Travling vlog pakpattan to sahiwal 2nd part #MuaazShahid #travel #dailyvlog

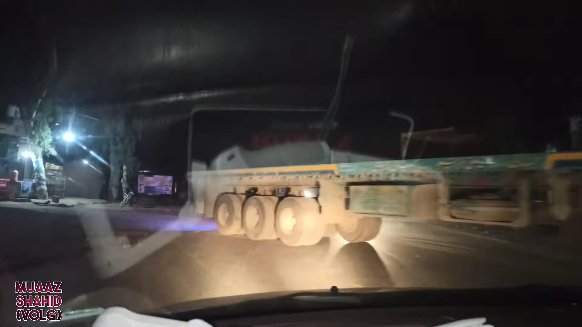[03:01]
yeh abye yeh yeh tralè jayna bhoot zyada accident ka baiis ban entehe
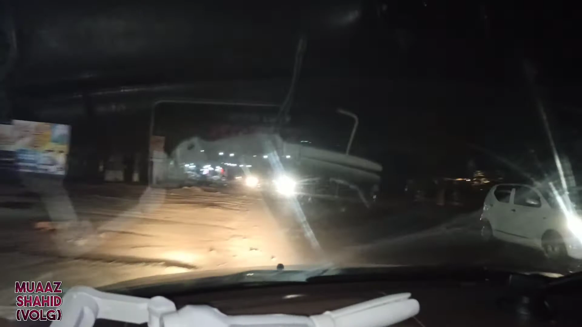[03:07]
yyeh road pere morna shurru ka rdete hain rath ko il baje jow gadiya rhee hoti eh usko aighe se juba light shudat pa hati hain..